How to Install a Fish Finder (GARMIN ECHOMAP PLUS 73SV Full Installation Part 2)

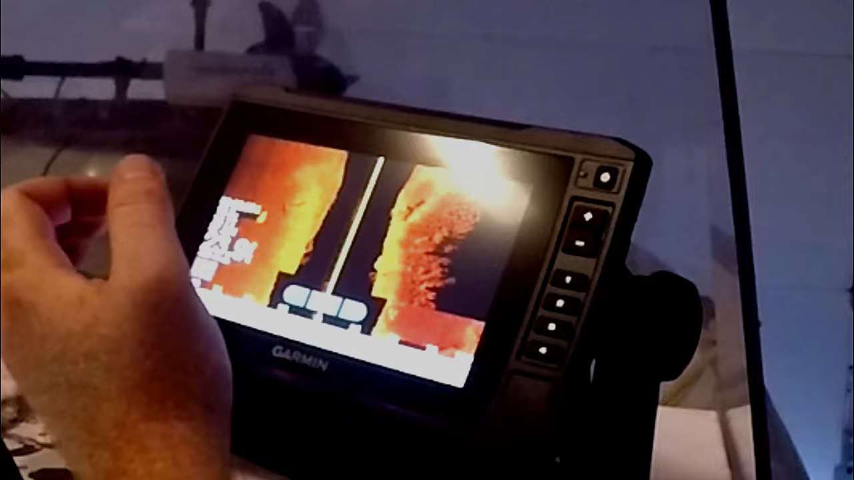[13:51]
This is going to be nice. Clear view.
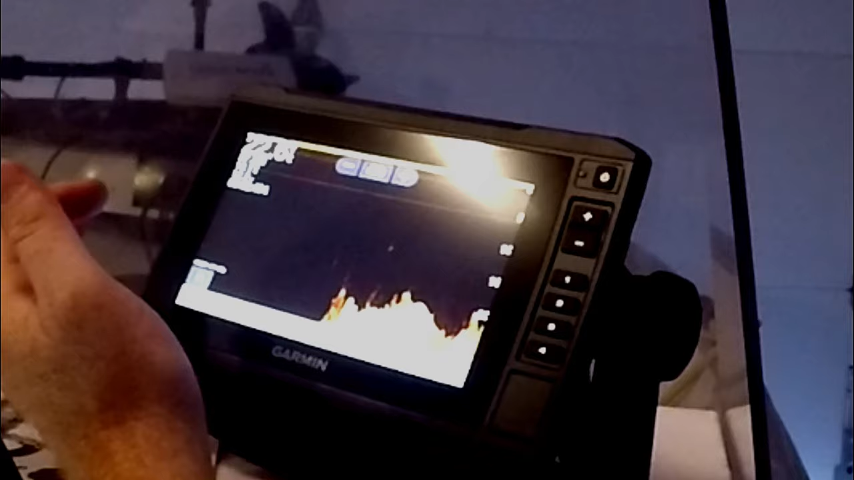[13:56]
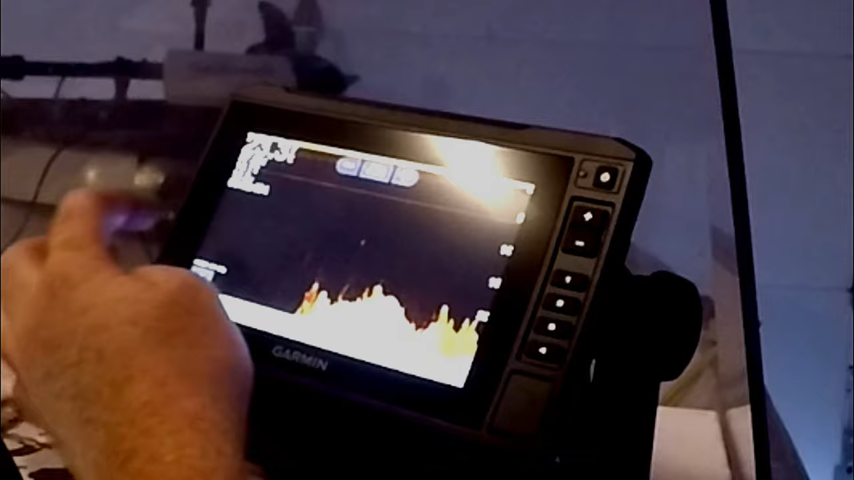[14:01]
Got your volt reading over here. 12.2.
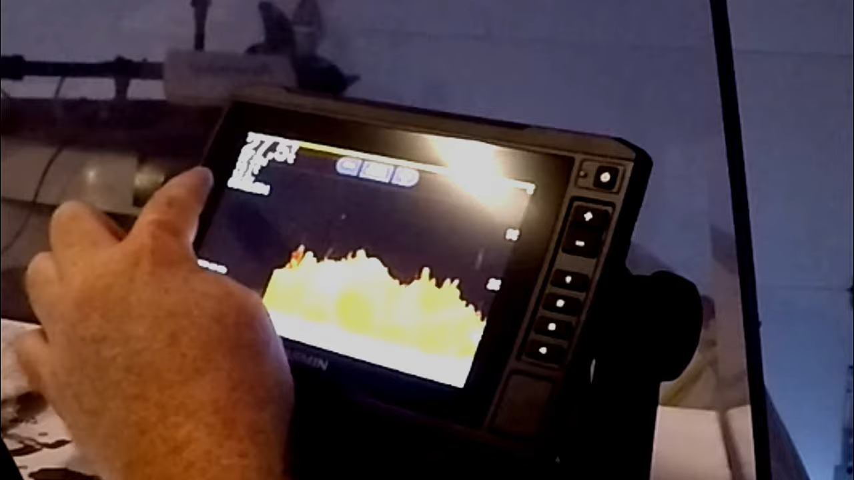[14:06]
Temperature. Water temperature. Right here. And depth.
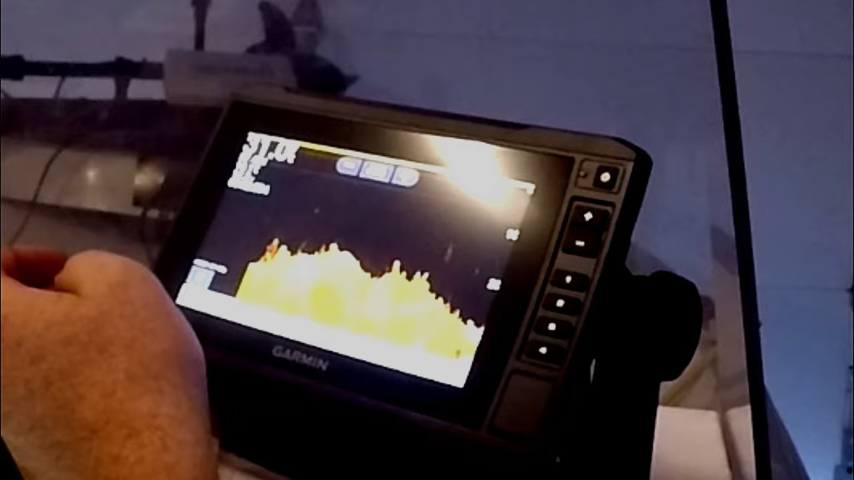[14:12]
This is also a depth range right here.
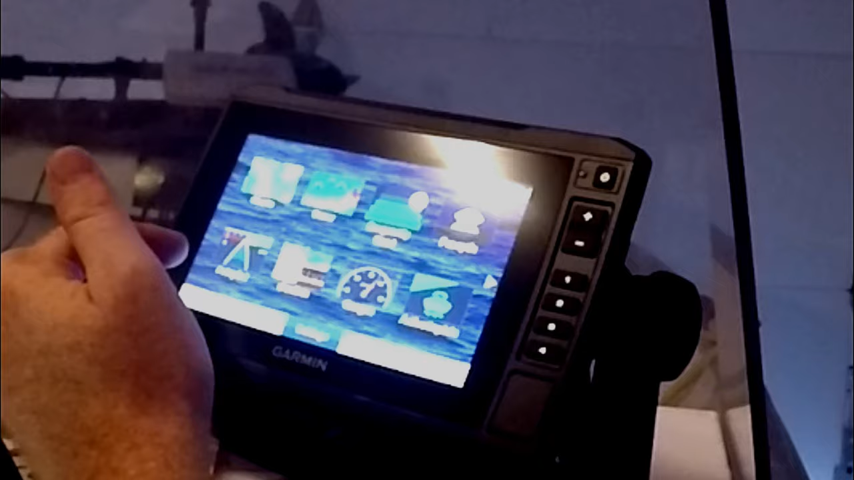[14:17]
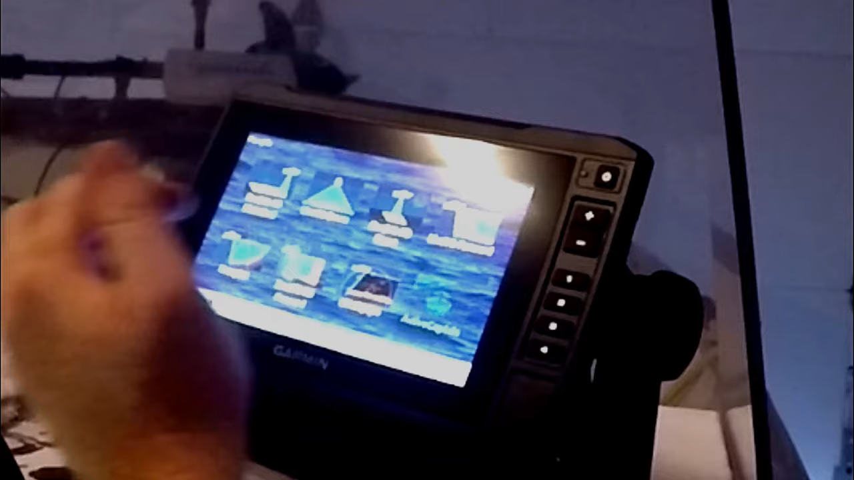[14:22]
Panoptics.
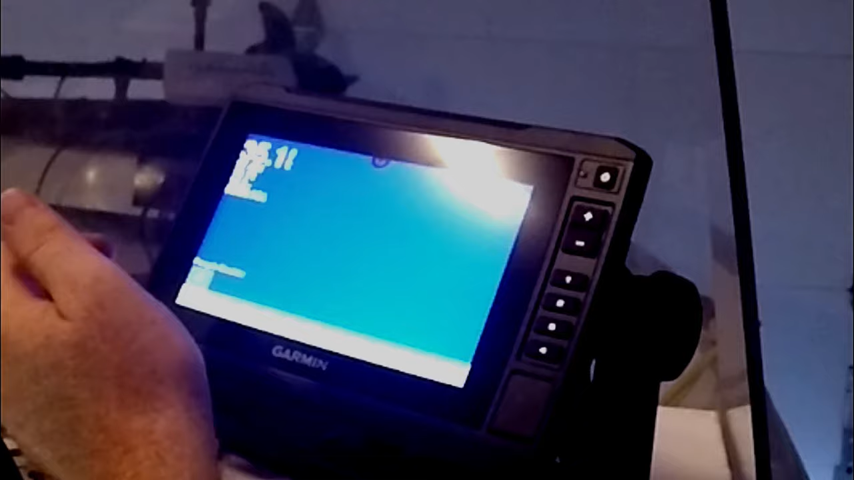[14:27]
This is just a demo. I don't have this. I wish I did.
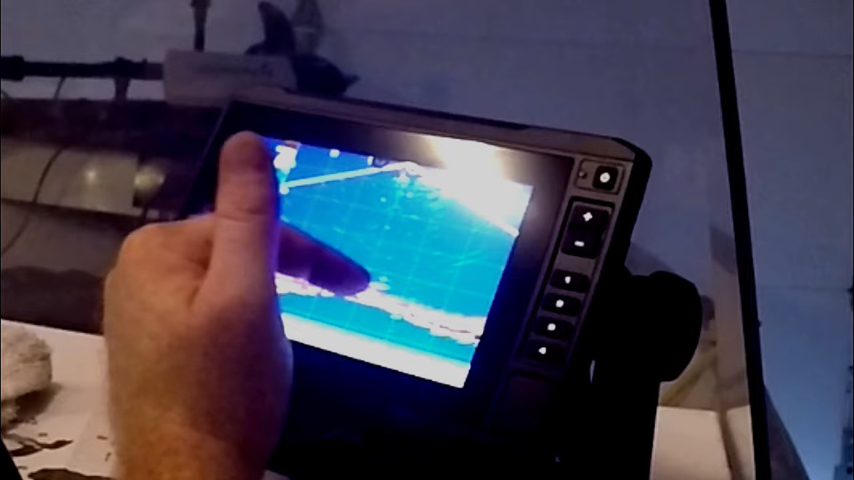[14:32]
But you can literally see the fish.
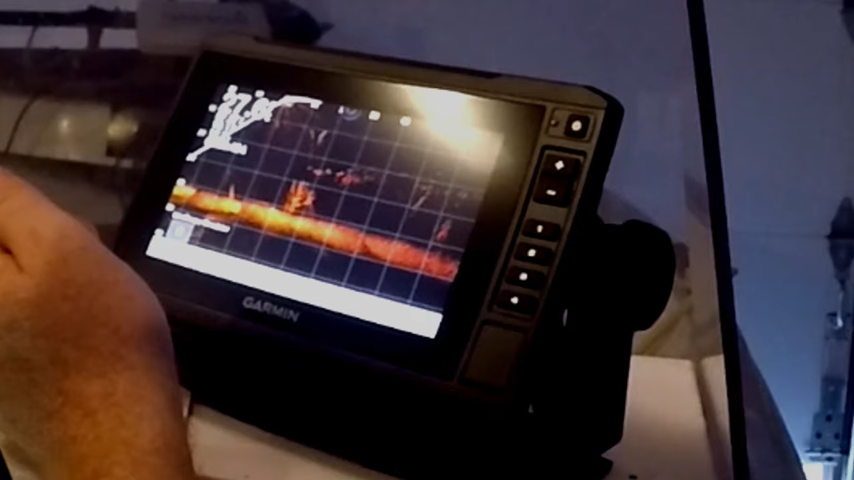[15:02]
Look at all those fish right there.
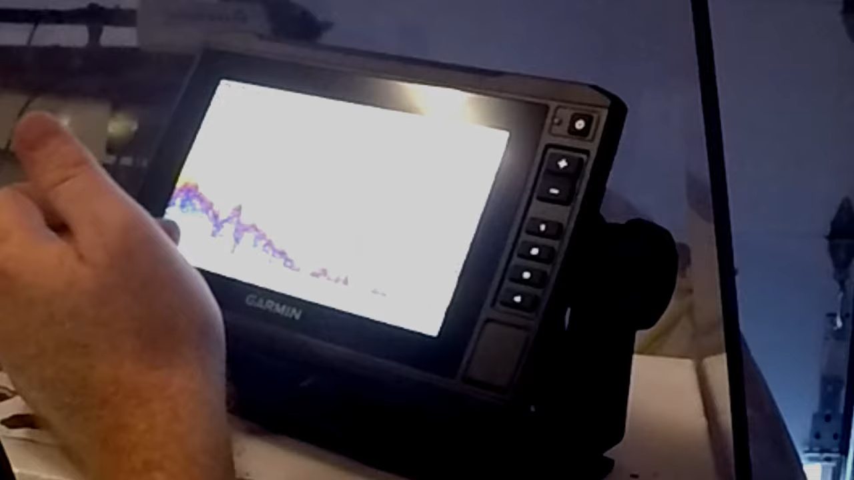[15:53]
Yeah. This. This. This one has a lot of settings.